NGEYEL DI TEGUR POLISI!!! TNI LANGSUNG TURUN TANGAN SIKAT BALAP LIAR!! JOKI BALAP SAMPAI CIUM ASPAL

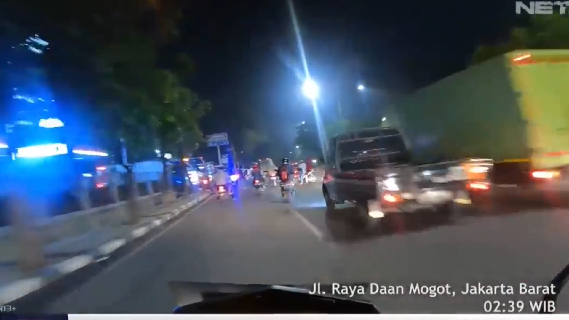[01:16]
merobos blokade Maka ia akan dikroyok oleh kawanan pembalap motor ini
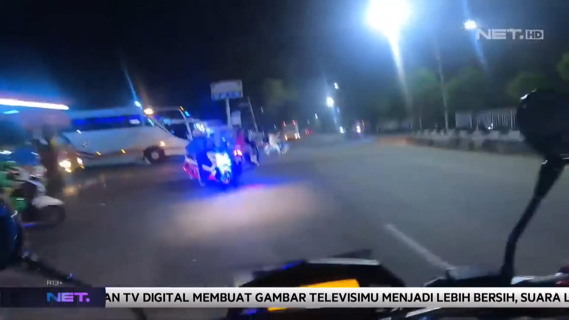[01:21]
Hingga saat ini aksi balap liar masih terjadi di kota-kota besar di seluruh Indonesia